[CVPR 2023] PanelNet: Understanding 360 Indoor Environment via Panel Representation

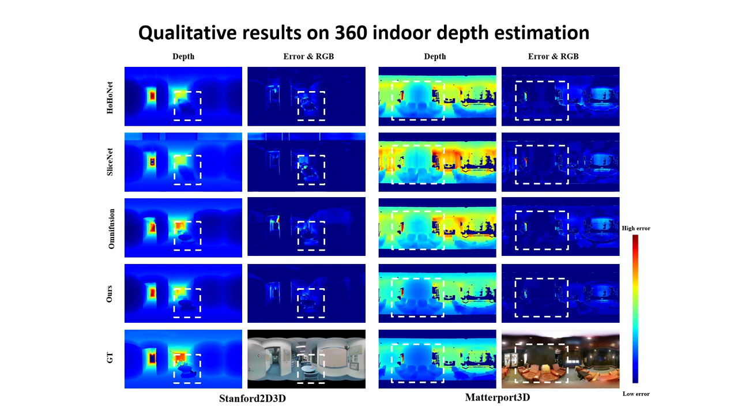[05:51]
Compared to the methods without distortion perception modules, PanelNet predicts accurate depth on the foreground objects. Compared to the tangent image method, PanelNet predicts continuous depth of the indoor structure.